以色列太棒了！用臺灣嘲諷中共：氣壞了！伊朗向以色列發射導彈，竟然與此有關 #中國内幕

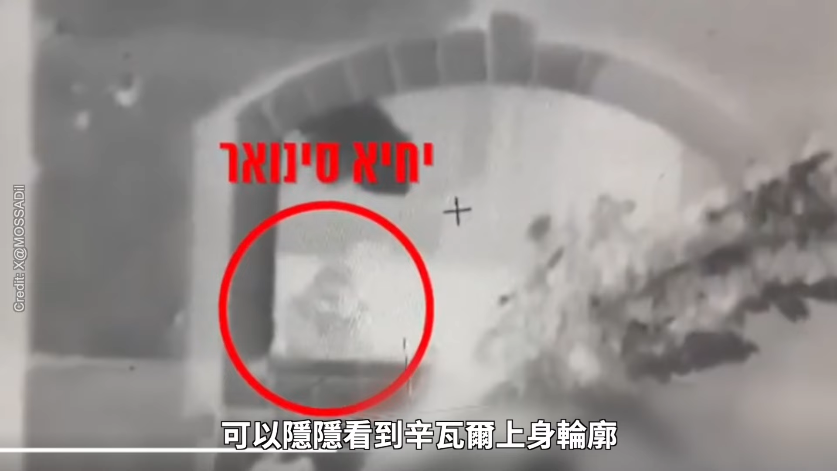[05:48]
上身輪廓隨著巨大的爆炸,
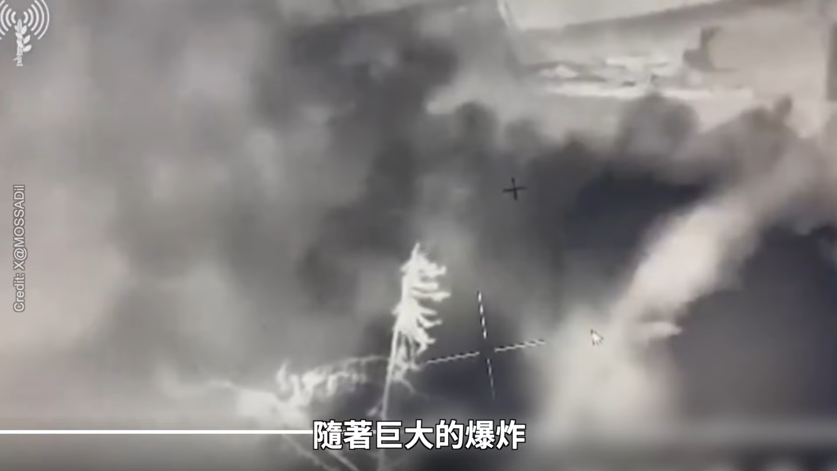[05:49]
建築物被炸出一個大洞申阿爾被造低後的照片在網絡上風傳只見他捲縮在雅膩之間,